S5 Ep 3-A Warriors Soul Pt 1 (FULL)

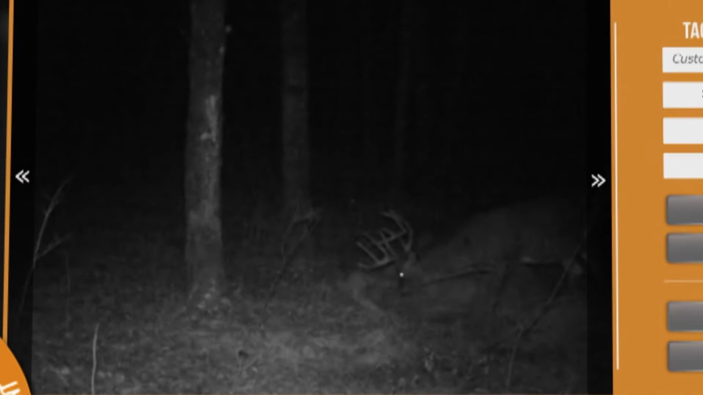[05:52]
got my attention too oh he's a good looking deer yeah the buck was a big narrow but tall five by five with giant brow tines and the deer quickly became Stephanie's focus